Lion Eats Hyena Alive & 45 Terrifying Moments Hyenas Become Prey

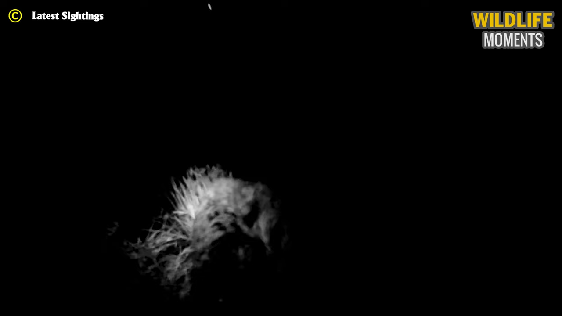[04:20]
a very creepy and horrifying scene when watching two hyenas try to attack the other hyena the hyenas sharp teeth were constantly biting madly there was not a grain of mercy here and this
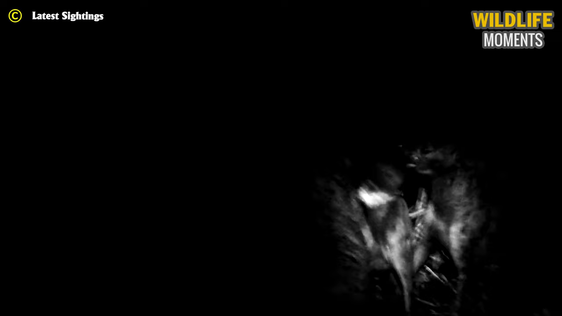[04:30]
was serious business for these hyenas to deal with the poor hyenas face was devastated covered in blood and screaming he died a
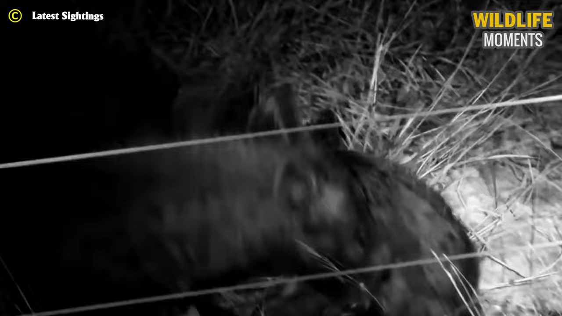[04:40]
slow death that night hyenas are probably the toughest animals on this planet so when they turn on each other things get messy the hyena not only carries a bad reputation today since ancient times its bad reputation had been found in myths they are said to be mounds of witches participating
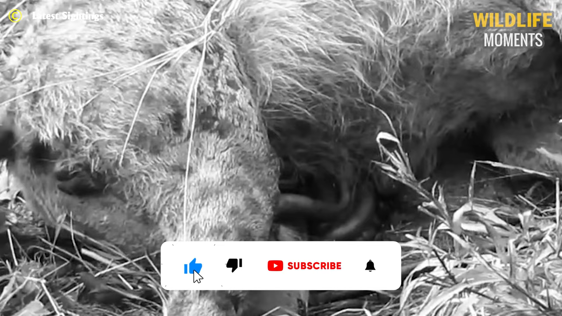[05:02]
in grave robbers taking over courts hunting children and pets